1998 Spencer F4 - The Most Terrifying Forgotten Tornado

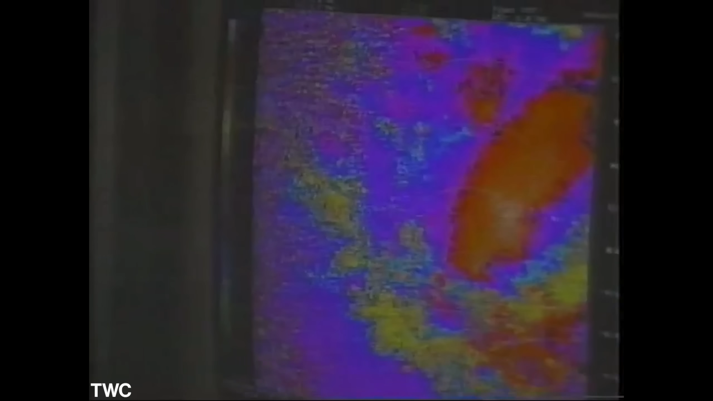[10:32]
Another issue with the mobile radar operation is the scan duration.